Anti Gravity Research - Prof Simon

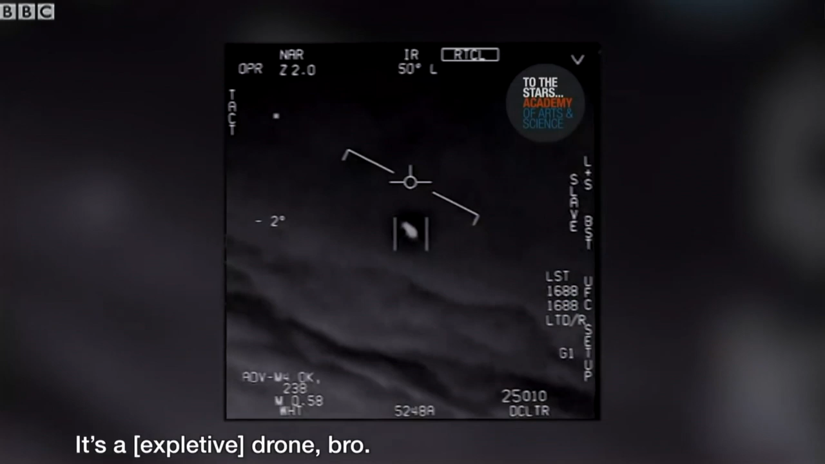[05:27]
There's a whole fleet of them, look on the ASA.
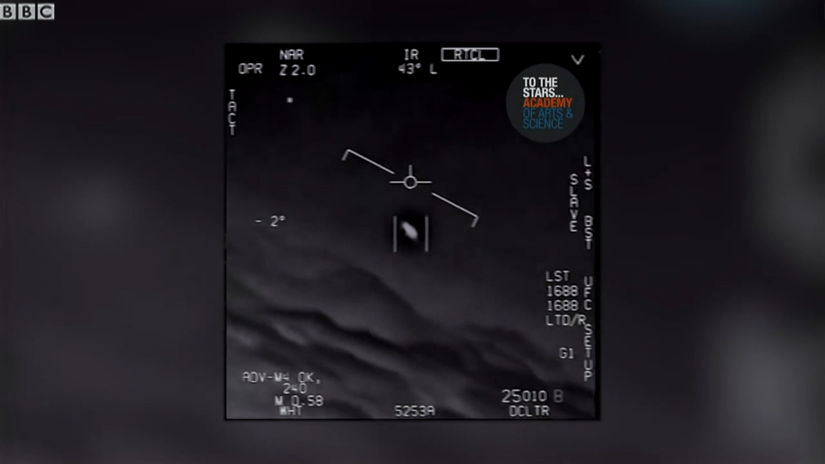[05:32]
Oh my gosh. They're all going against the wind. The wind's 120 knots from the west. Look at that thing, dude. That's not our LNS though, is it?
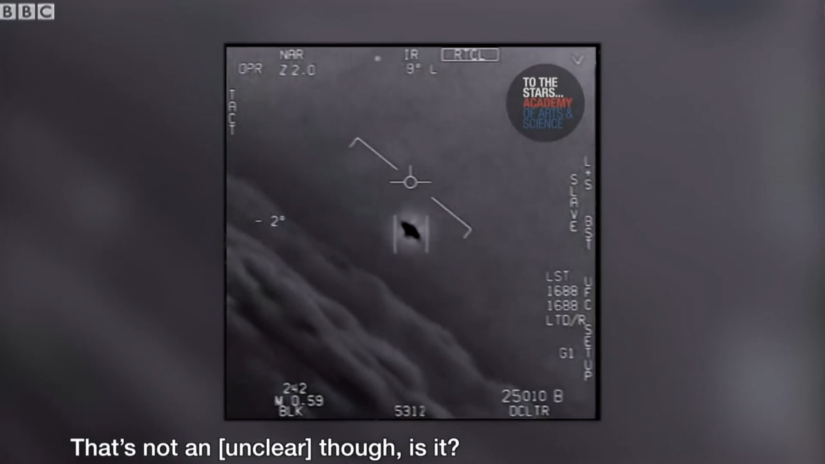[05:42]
It's not our LNS dude. Well if there's a...